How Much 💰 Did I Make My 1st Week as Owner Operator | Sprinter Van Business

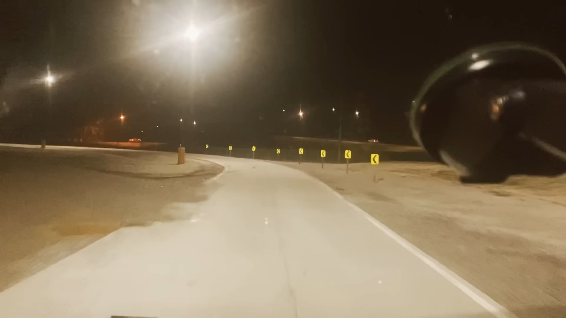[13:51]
But we're here at the Honda plant in Lincoln, Alabama. 5:30 delivery. 5:30 a.m. for those who don't know. Stopped at Love's last night, stayed in the parking lot.